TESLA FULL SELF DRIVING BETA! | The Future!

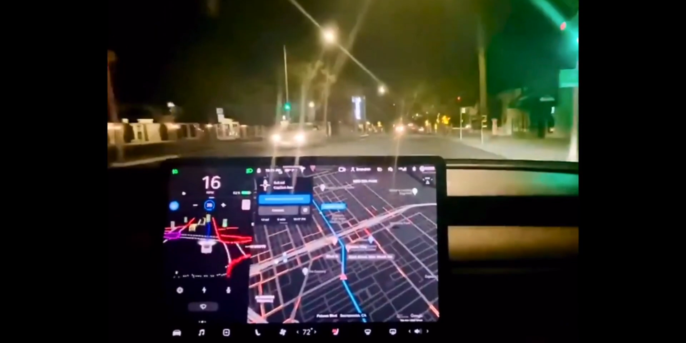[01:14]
i'm pretty sure those indicate curbs and such basically non-drivable surfaces you can see the white lines those probably represent the actual lane lines and then maybe there's a yellow line in the middle and that basically represents which side of the road you actually have to drive on and basically the car can see everything very very clearly and it can basically map everything out extremely well by the way this is not using lidar so if any of you were actually thinking that oh my gosh we need lidar for this this just works without lidar and this is part of the reason why because even with
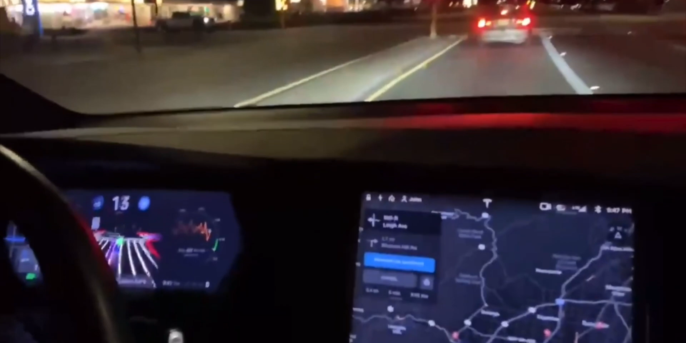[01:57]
sensor that is just literally almost
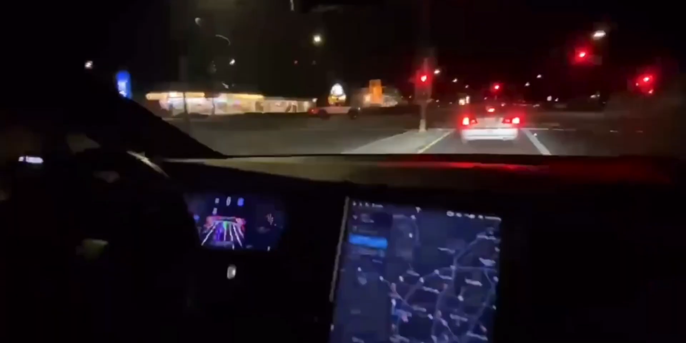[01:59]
useless pretty much because when you have a very good vision system like you have now you basically don't need lidar you can actually predict distances